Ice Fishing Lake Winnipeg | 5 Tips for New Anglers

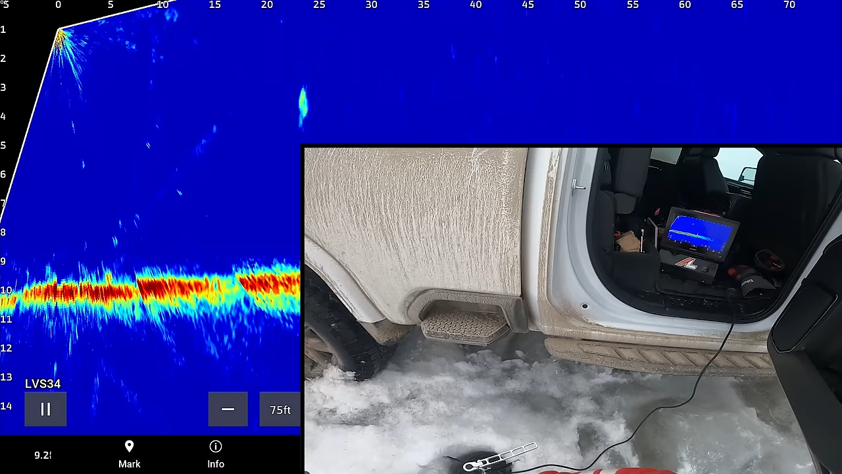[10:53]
Oh yeah. That's, that's a little bit better fish for sure. That's a better fish.
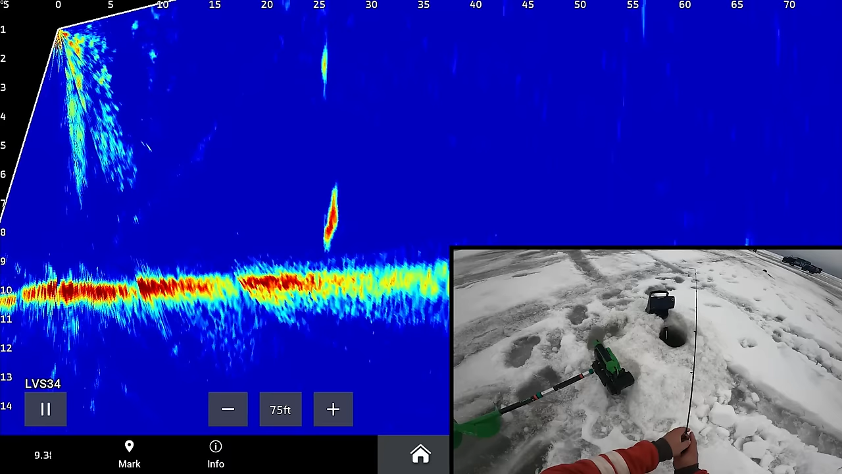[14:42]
Come on. Come on. There we go. That was awesome.
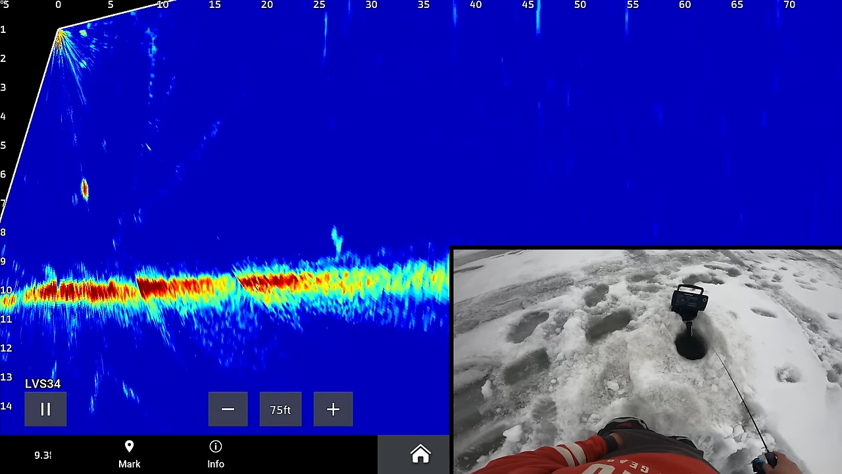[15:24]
There we go. That's a nice fish.
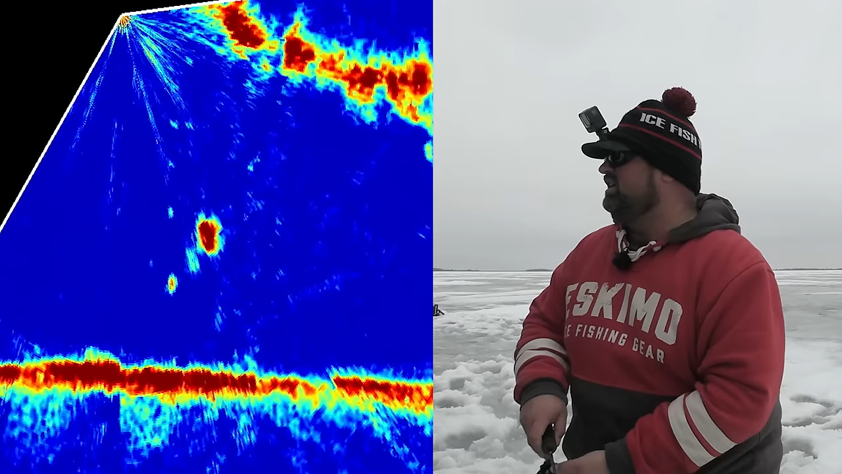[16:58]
Chase it back down. That's a good sign. That's a good sign.
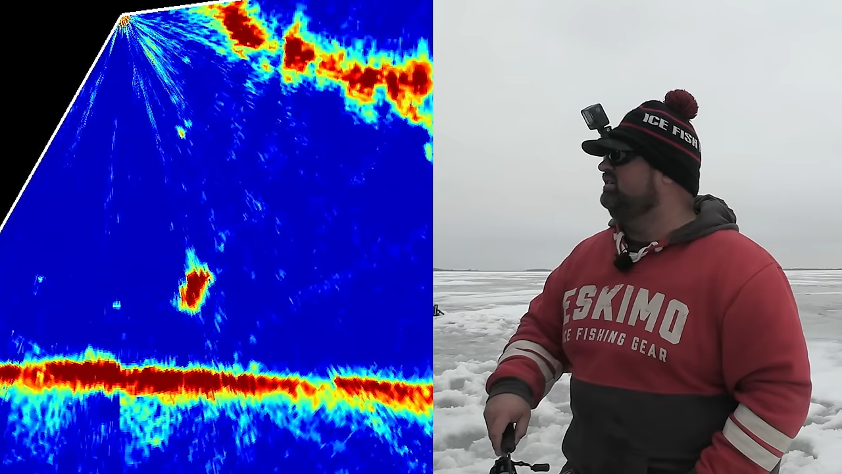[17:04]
Turn on it again. Yeah, come on. There we go. This is the one right here. This is the one, this is what I want.